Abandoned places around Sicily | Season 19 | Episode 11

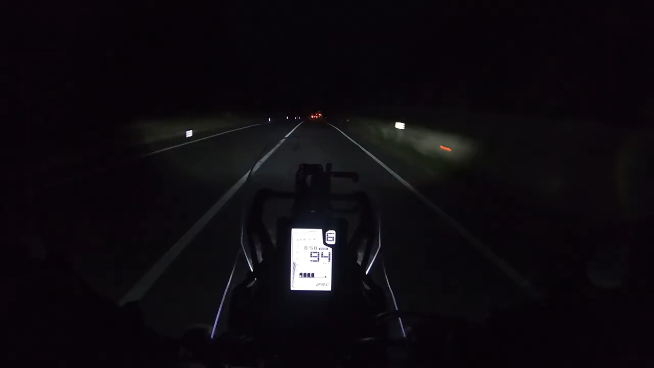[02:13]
It is 9 o'clock in the evening. And we just arrived in Ravanuza.
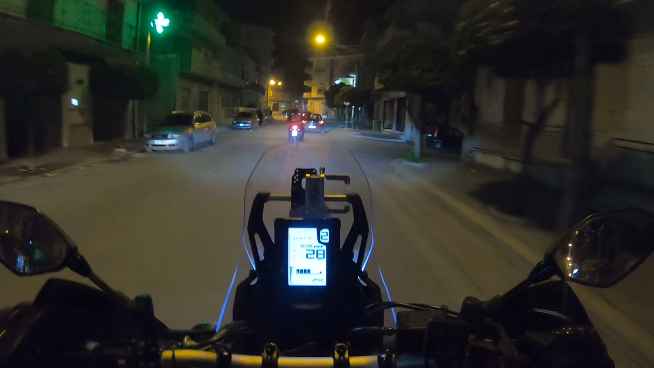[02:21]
Today I have got how many kilometers. Let me check. Around 400 kilometers. But all together 12 hours. 12 hours riding, walking around. It was very very long day. But it was very interesting day. I saw a lot. And I feel good because yesterday I got day off. Tomorrow will be about the same more or less.
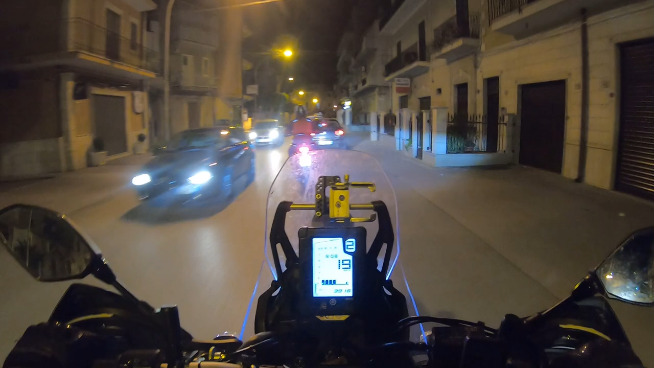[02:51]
Maybe a little bit less kilometers. But the same hours. I would like to see as much as possible. Before I hit the road to Sardinia. Or take the ferry to Sardinia. Which is a little bit more complicated. But I am going to explain you about it later.